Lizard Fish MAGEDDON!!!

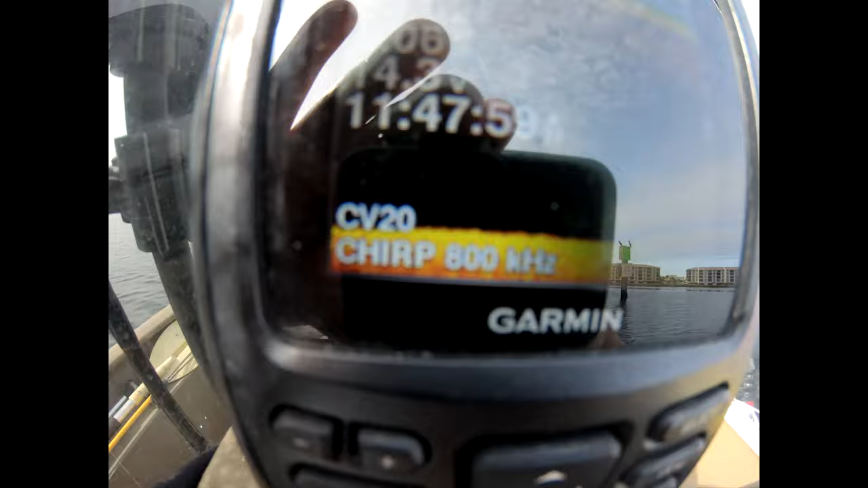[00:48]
Got some nice volt charging. We're at 11.4 feet of water right now.